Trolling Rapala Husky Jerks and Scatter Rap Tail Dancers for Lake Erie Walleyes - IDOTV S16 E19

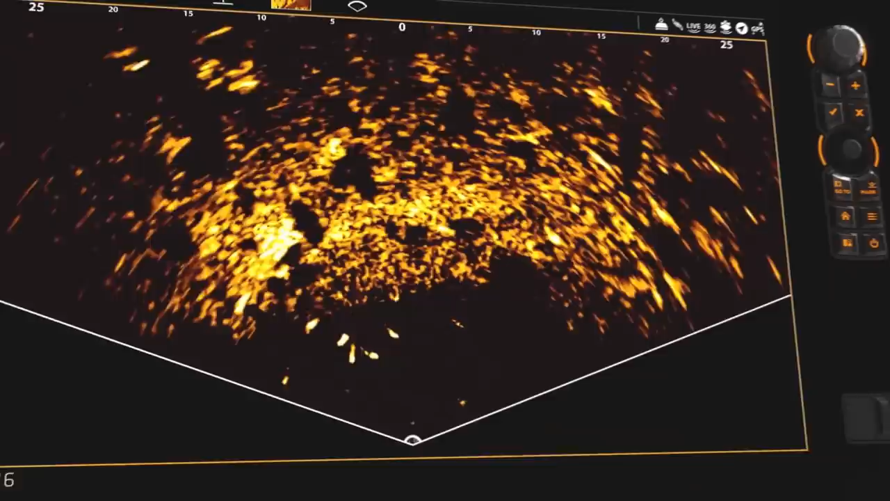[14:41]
New Mega Live Imaging shows you what's below in real-time with edge-to-edge clarity and no gaps in coverage.